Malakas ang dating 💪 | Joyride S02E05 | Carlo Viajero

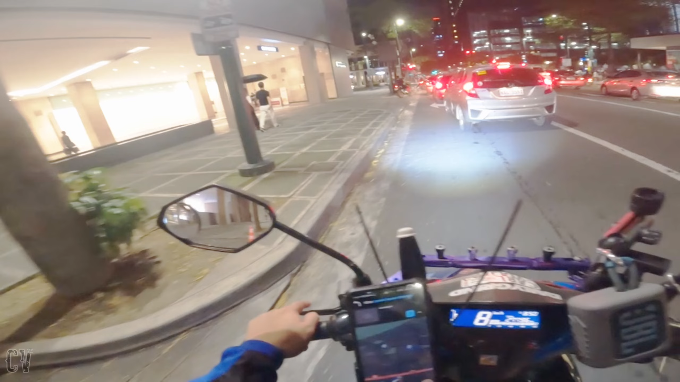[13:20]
Dito na lang Ah okay Pasok ko na lang dun
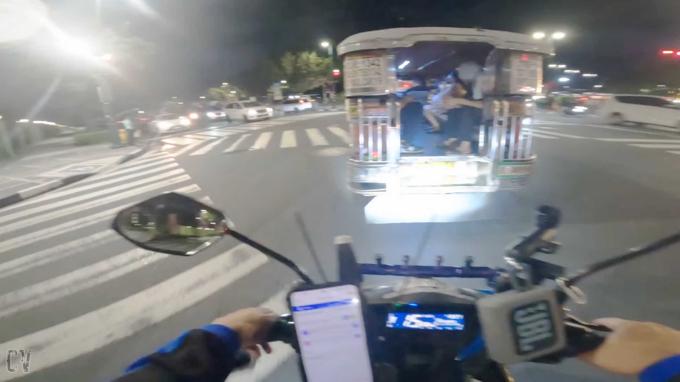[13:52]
Ang pickup nya Dito sa may BGC Papunta sya Ng Pasig
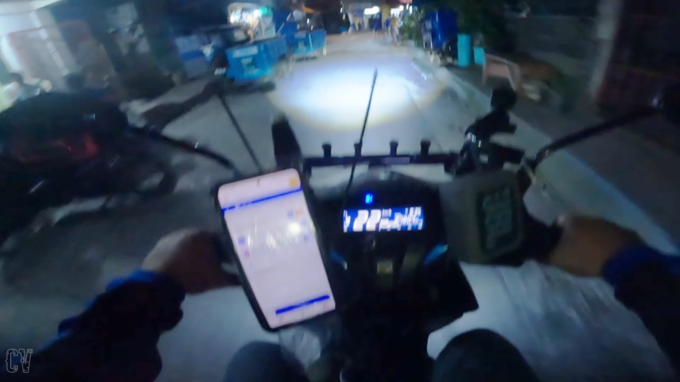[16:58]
Dito lang Okay Ikot lang ah